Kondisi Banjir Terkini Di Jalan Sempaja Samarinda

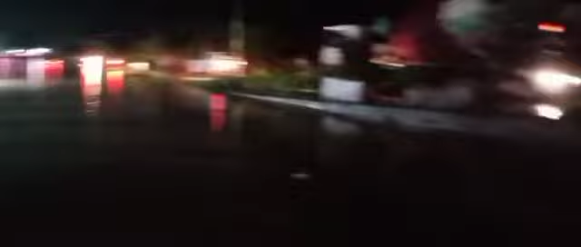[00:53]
hujan masih terus turun ini masih gerimis selama 3 jam belum kuat di analis ya ini gak bisa dilewatin sama sekali ini sepaha orang dewasa